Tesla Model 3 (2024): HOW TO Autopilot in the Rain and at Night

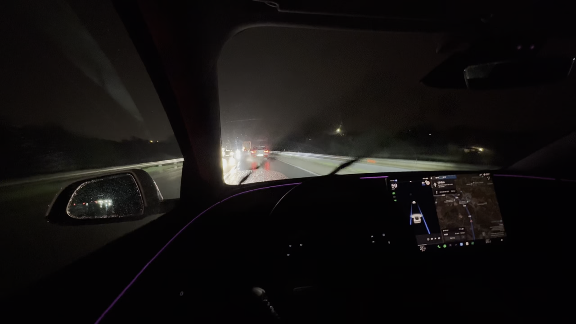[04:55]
enhanced or FSD you can do this and as you can see it's quite dark now at night and it's raining not as raining as hard as earlier but
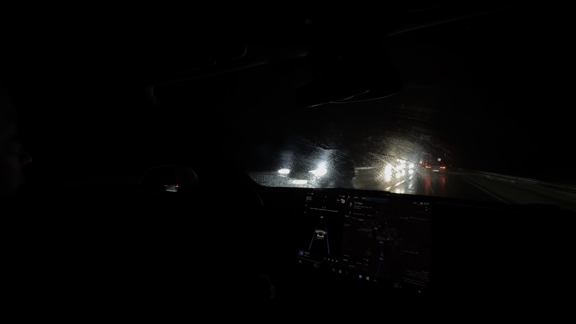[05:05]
it seems to be pretty working pretty well I it hasn't disengaged for the past I would say five minutes since he's quite dark now autopilot seems to be working pretty well okay so I want to demonstrate that this cannot work in the roundabout as long as it's safe for me to do so there's no car coming okay it's gonna try it's gonna try and then it's gonna
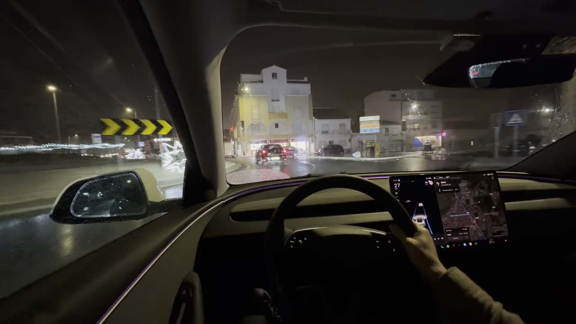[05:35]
disengage see that's what happens when you try and use autopilot without FSD well FSD in Portugal wouldn't work because we don't have navigate on city streets so basically roundabouts are not navigatable in Europe via autopilot something to keep in mind